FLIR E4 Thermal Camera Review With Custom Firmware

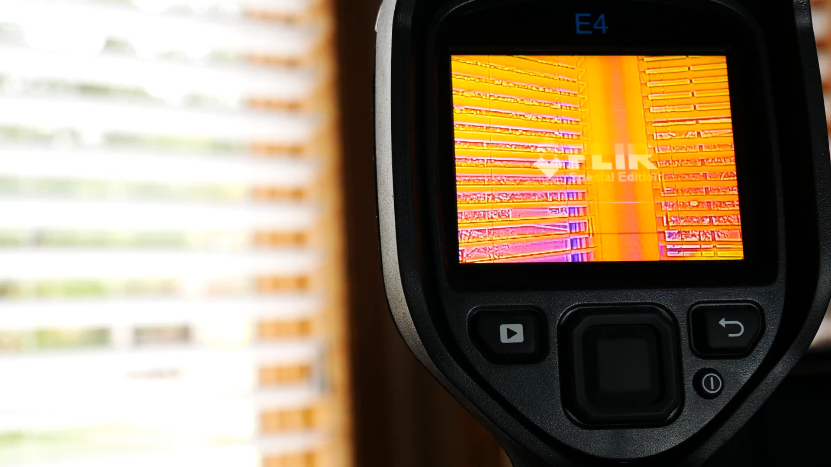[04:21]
Good for charging, or just throwing back in the case. Another awesome aspect of the FLIR camera is its connectability to your computer via the FLIR Tools software suite.
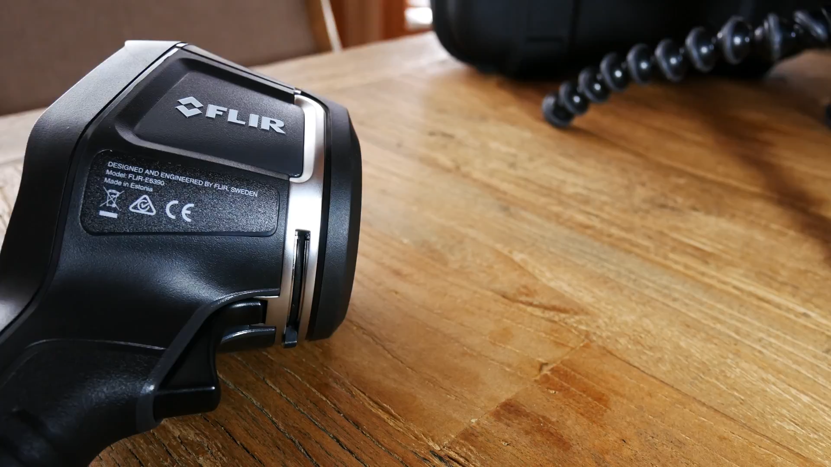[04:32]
Let's take a look at that now. Now, one of the handy features of using FLIR Tools is that you can
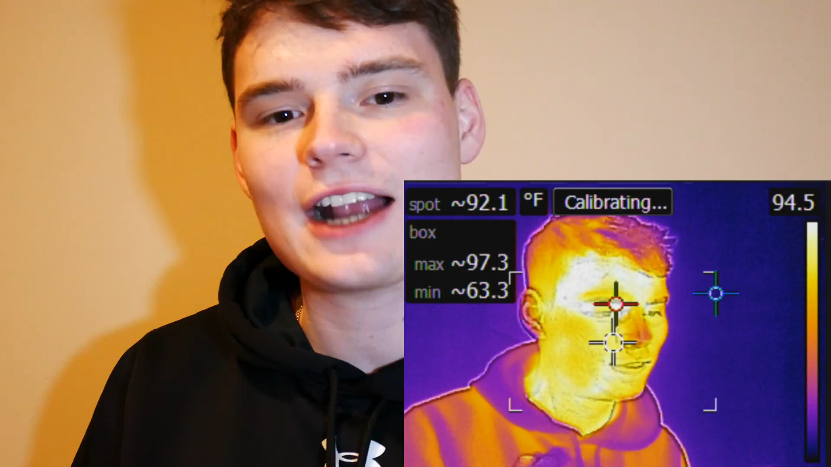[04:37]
actually stream video directly from the FLIR onto your PC. And what this allows you to do is use an external program, like a screen capture piece of software, and actually record the video. Not only can you record the video, but you can also download and analyze live isometric data from the camera.
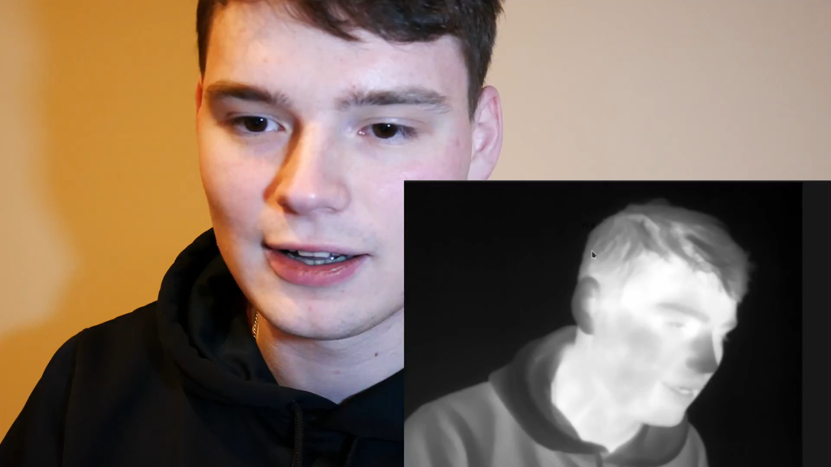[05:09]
You can analyze any piece in the camera, just like you would if you took actual images.
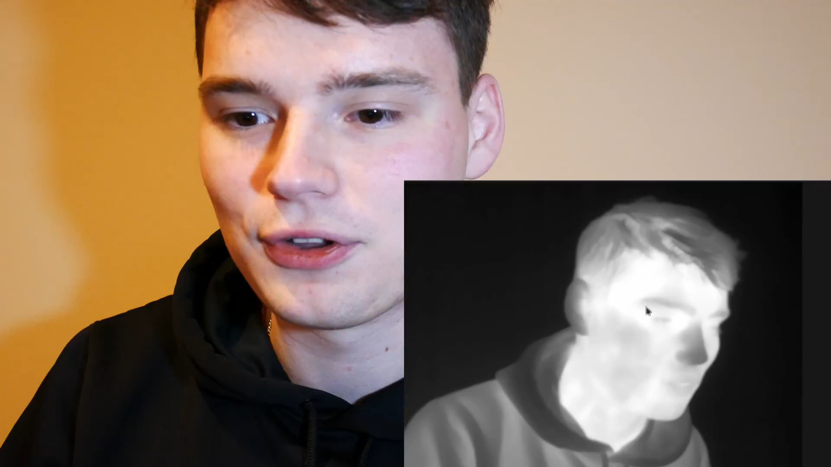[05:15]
Or for this example here, we can actually, once it's done calibrating,
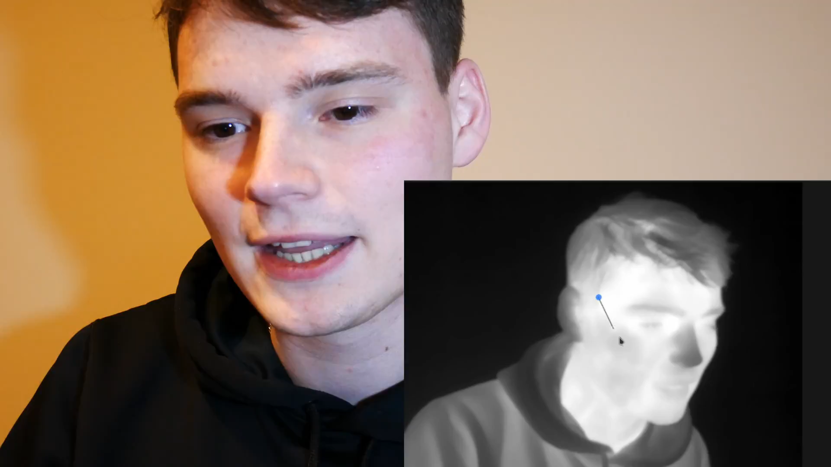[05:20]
take a, you know, for example, a polygonal image, and actually analyze various pieces of this image.
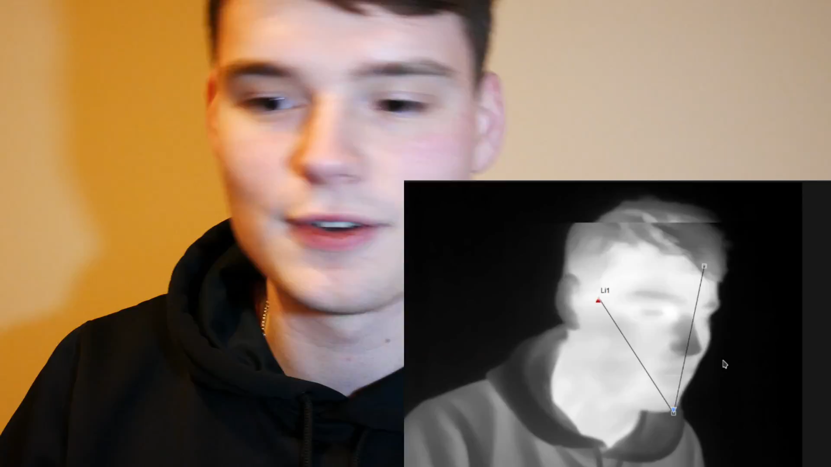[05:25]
Very cool.
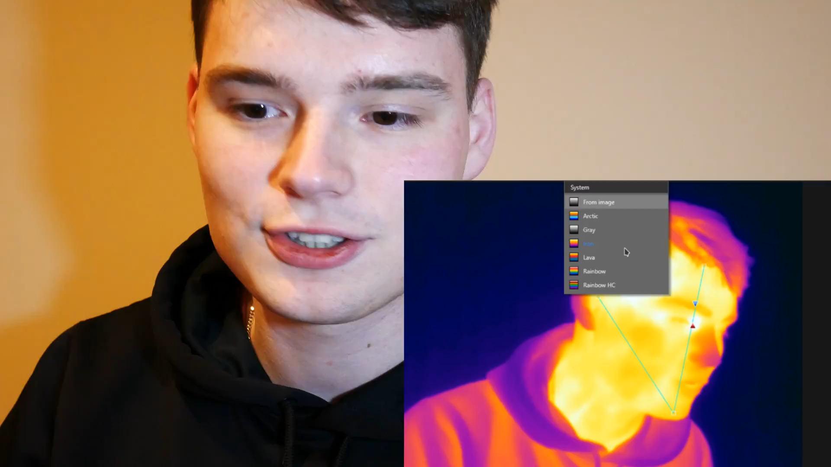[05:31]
We can also change things like color palettes, just as you would on the camera, and so on and so forth.